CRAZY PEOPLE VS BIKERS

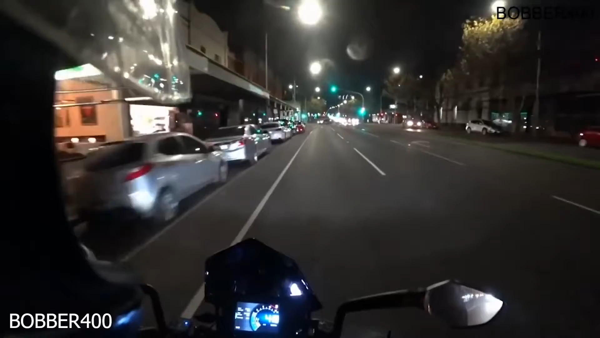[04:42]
If I had to say net I would have known I was in. No lights. Or bugger all. Parkers.